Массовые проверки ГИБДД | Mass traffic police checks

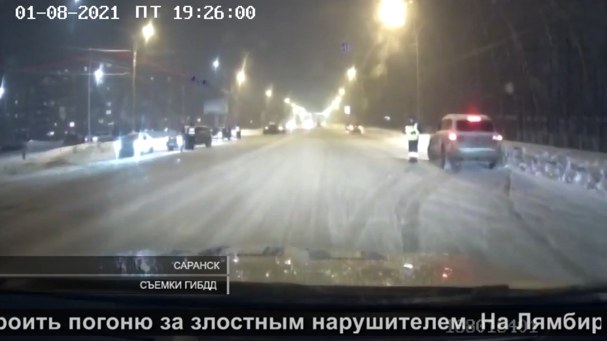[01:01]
На Лемберском шоссе в Саранске водитель Лада Приора проигнорировал требования об остановке и пытался скрыться. Машина двигалась на Химаш, однако на улице Пролетарская гонщик совершил касательное столкновение с припаркованным на обочине автомобилем. Впрочем, это не остановило его, и он поехал дальше.